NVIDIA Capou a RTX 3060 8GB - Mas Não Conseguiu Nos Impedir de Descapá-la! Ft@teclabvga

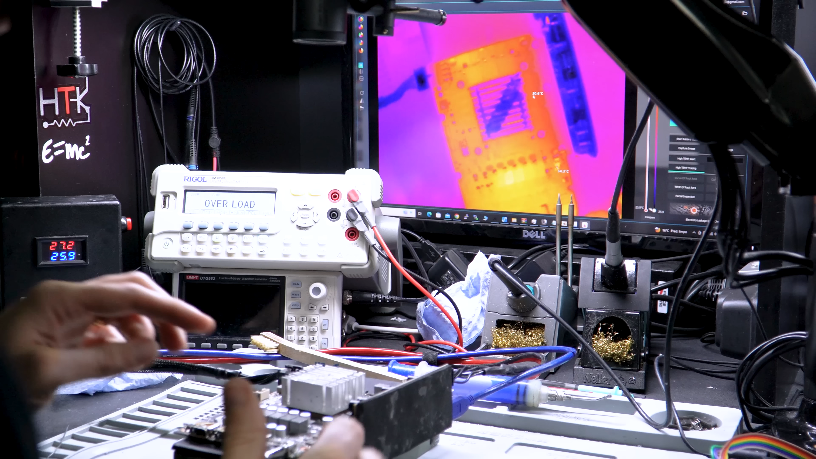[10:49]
Então, pessoal, seguinte... Agora que a gente instalou os módulos, só que a gente ainda não fez as alterações necessárias para esses módulos funcionarem. Então, via de regra, toda a placa, quando ela vai ligar, ela vai ativar, depois da leitura de BIOS, ela vai ativar os módulos de memória.
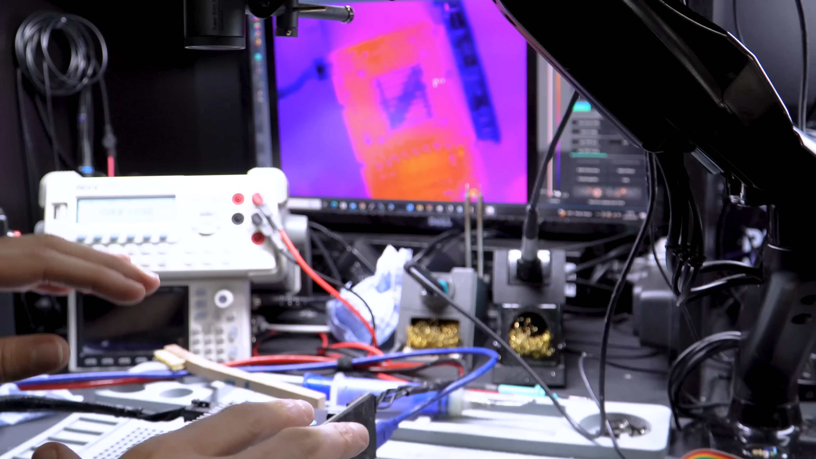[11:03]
Então, como a gente está agora com 6 módulos, a gente vai olhar aqui na câmera térmica e no momento da ativação, os módulos,
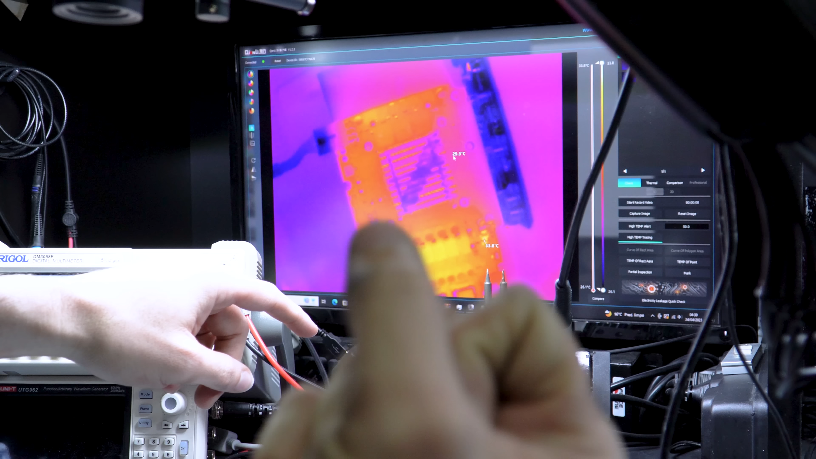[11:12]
eles dão uma aquecida bem forte e a gente vai conseguir ver aqui. Como esses dois módulos não estão ativados, eles provavelmente não vão esquentar, a gente vai ver só 4 módulos esquentando.
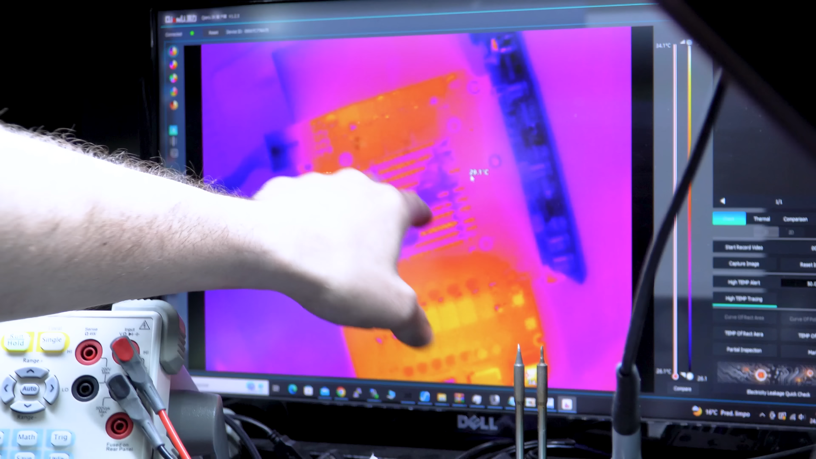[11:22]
Então, vamos ligar aqui agora e ver se isso acontece.
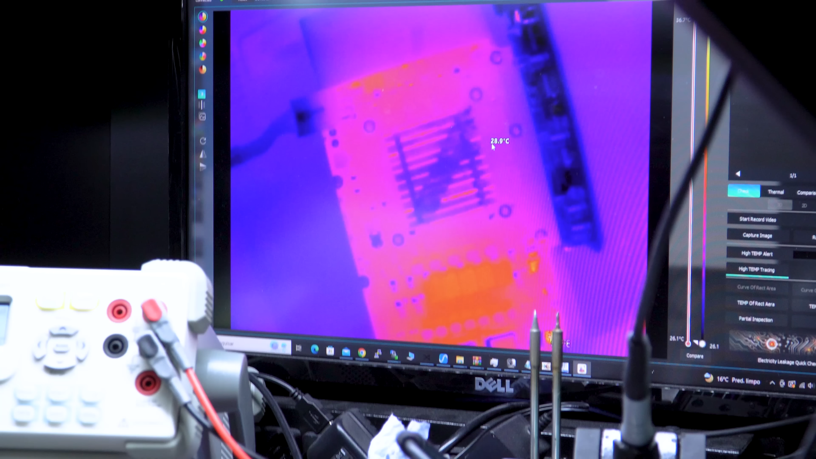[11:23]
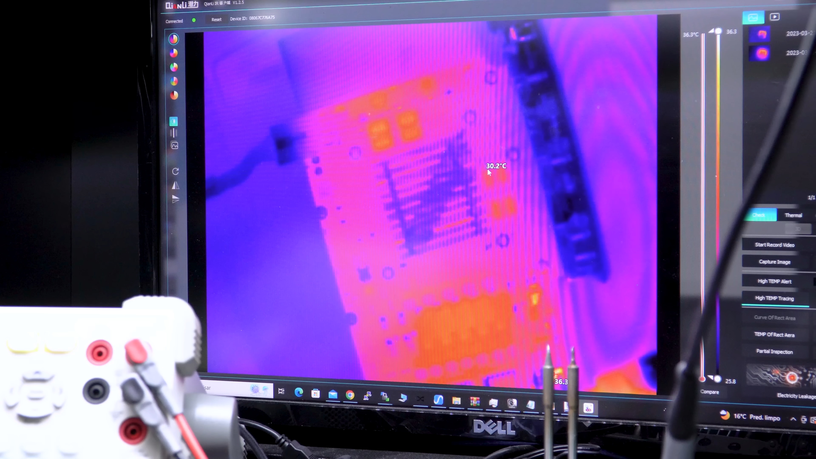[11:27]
On screen: spot 30.2°C
Olha lá, só 4 módulos esquentaram aqui, fizeram a leitura.
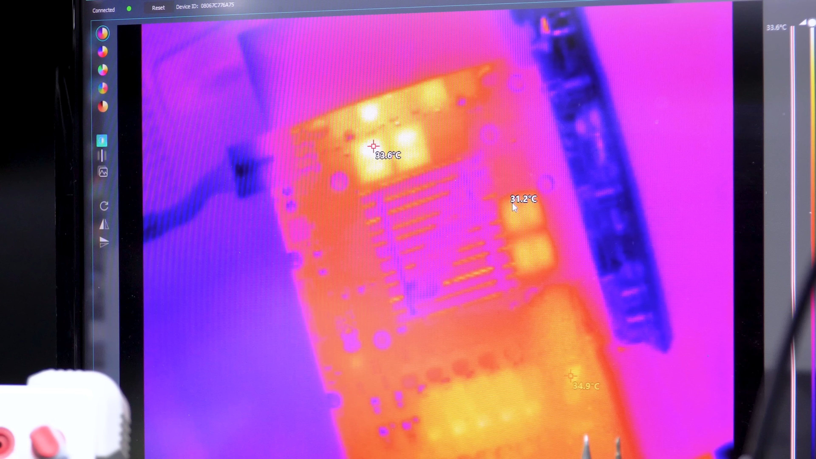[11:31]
O computador está dando uma reiniciada aqui porque ele reconheceu a placa.
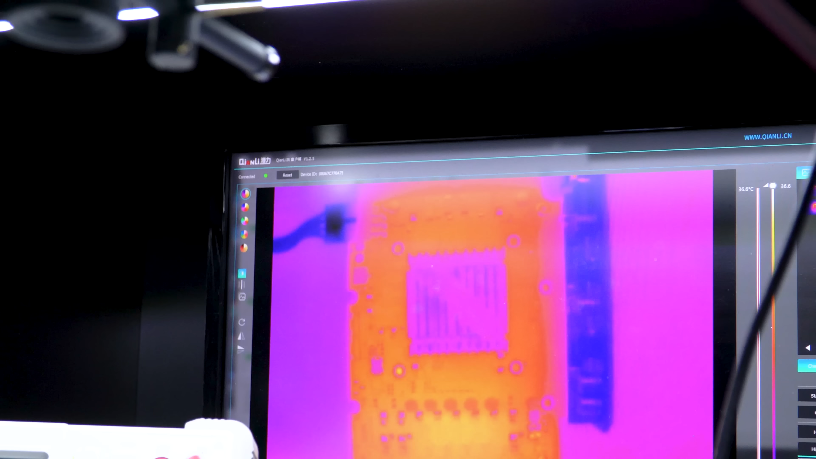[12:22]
Então, pessoal, agora a gente vai ligar ela aqui. Já está tudo alterado. É, via de regra.
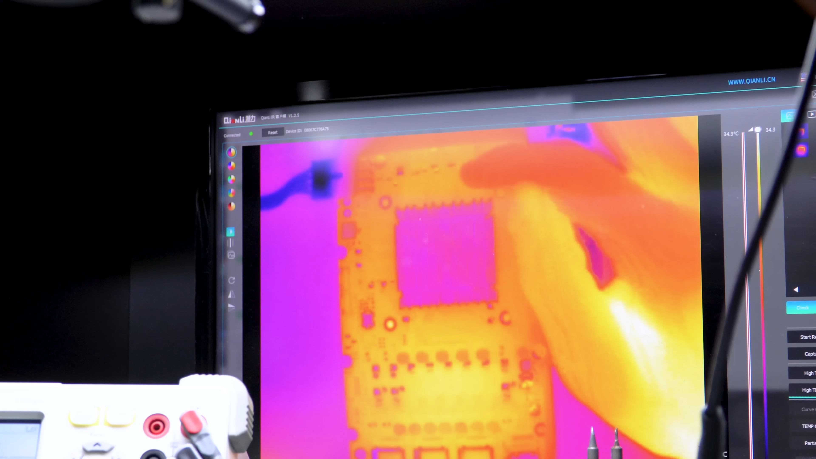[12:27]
Esses dois módulos aqui já tem que acender aí,
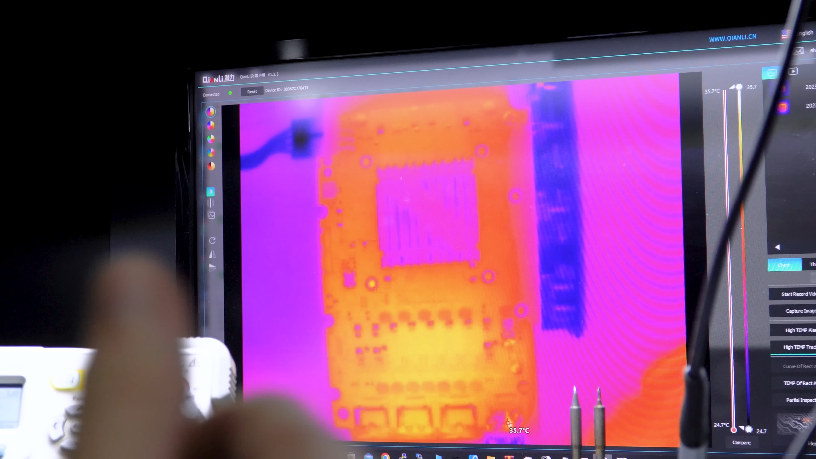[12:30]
On screen: scale top 35.7°C, scale bottom 24.7°C
esquentar junto com os demais aí para poder a gente já ter uma breve certeza aí que está tudo funcionando. Aí, ó. Show de bola. Quis dar vídeo. Já deu vídeo aqui, ó.